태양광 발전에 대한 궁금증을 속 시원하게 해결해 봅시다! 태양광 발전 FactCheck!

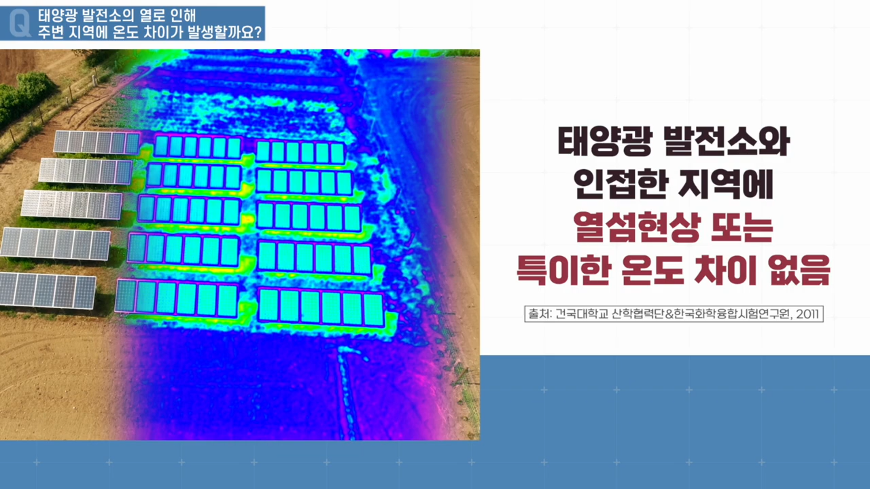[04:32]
그 결과 도심 지역 온도가 높게 나타나는 열섬 현상을 비롯해서 태양광 발전소와 인접한 지역의 특이한 온도차는 없는 것으로 확인되었습니다